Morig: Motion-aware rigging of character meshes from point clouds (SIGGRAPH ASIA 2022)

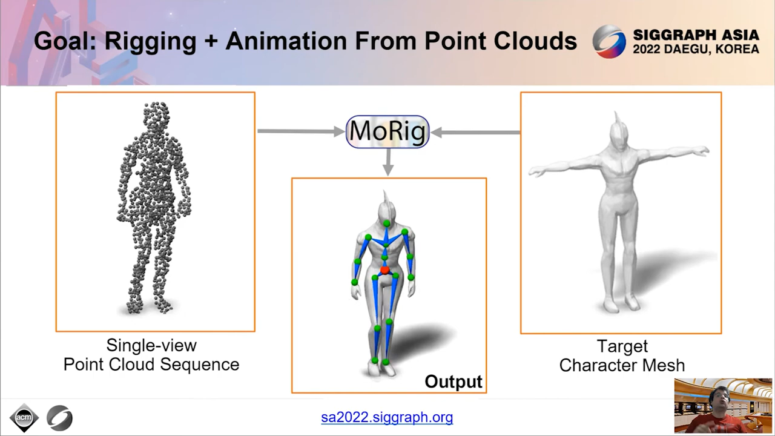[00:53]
The motion transfer is achieved by inferring an appropriate 3D rig for the target mesh and controlling it such that the target mesh follows closely the motion captured in the point cloud. The output rig includes both skeleton that you see here animated on the bottom, as well as skinning weights visualized here.
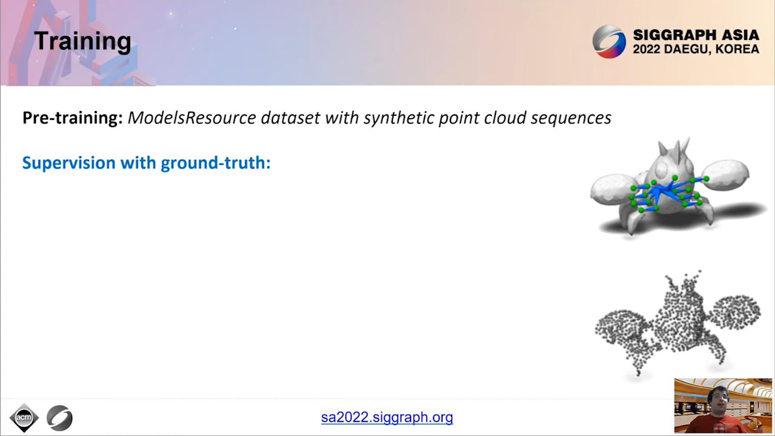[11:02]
We also simulate synthetic point cloud captures for each frame. As a result, we train our pipeline in a supervised manner using ground-truth vertex point matching pairs, simulated correspondence masks, vertex positions of the training masses under different skeletal deformations,
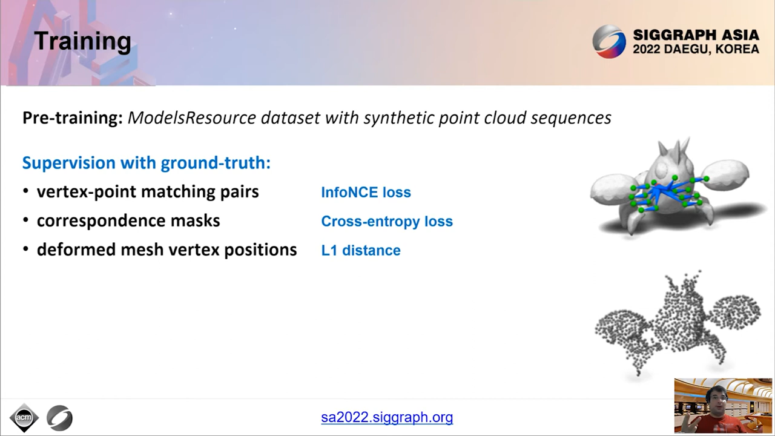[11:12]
the training skeletons with their joints, their bone connectivity, and finally, the ground-truth skinning weights. In blue, we show all combinations of losses used based on this supervisory synapse.
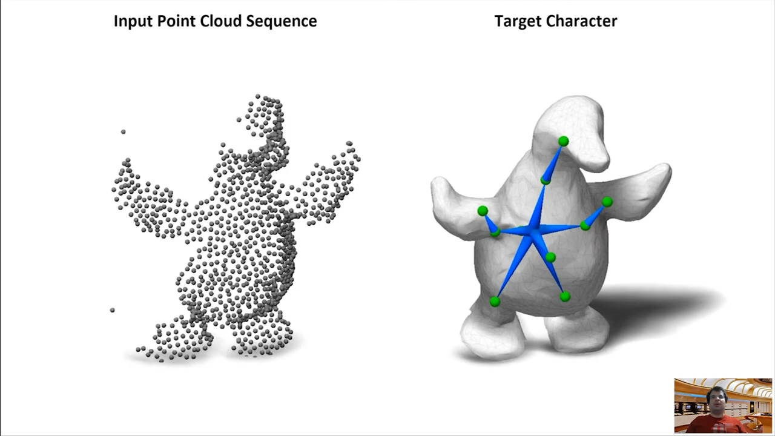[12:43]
We transfer the motion to a similar 3D puppet. The predicted skeleton is more coarse here since the whole arms and legs of the puppet move rigidly. Here we rig and animate the 3D character of this alien
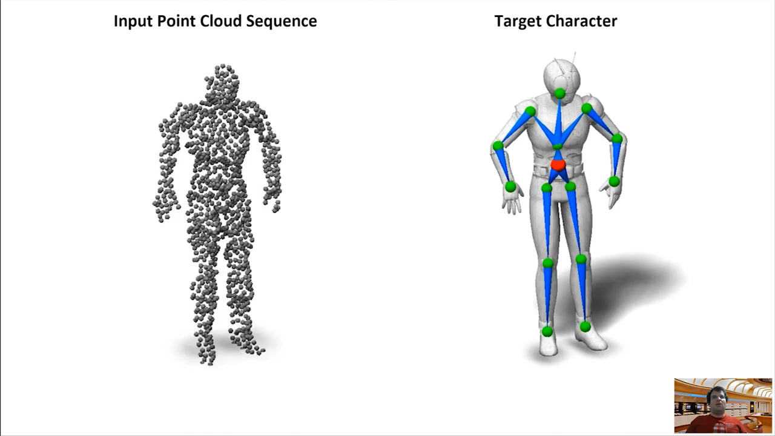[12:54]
from a humanoid point cloud sequence. This is a different motion transfer using the same 3D target character and rig.
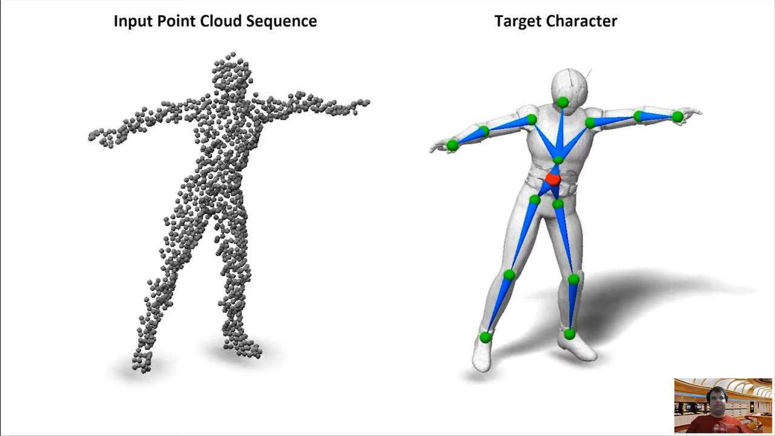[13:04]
This is another motion transfer example for a child point cloud.